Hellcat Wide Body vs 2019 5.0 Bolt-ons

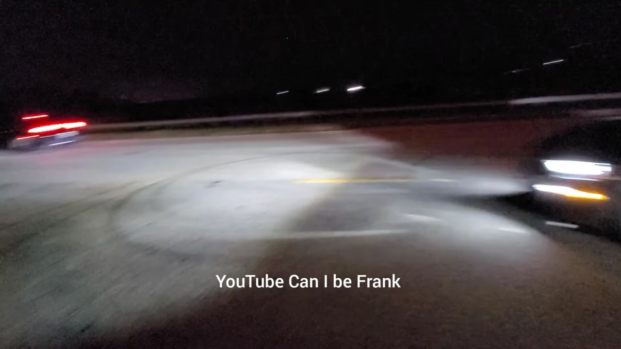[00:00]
Pulled on to the Rady, first to Hellcat Widebody, GoPros on the Mustang. GoPros on street, the Mustangs on street tires, they're both on street tires.